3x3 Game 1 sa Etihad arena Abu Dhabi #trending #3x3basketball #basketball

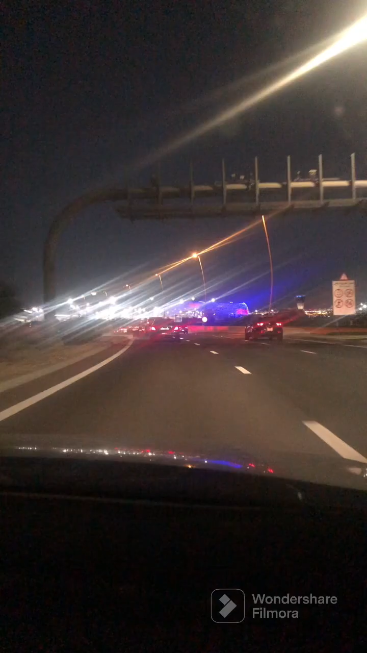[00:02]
And nah, ayan, papunta kami ngayon sa Etihad, syempre, 3v3. Ayan, medyo traffic yan dyan eh. Ayan, then, fast forward na tayo dyan. Ayan, buddy, na-late, tumatakbo, takbo, buddy, buddy, takbo.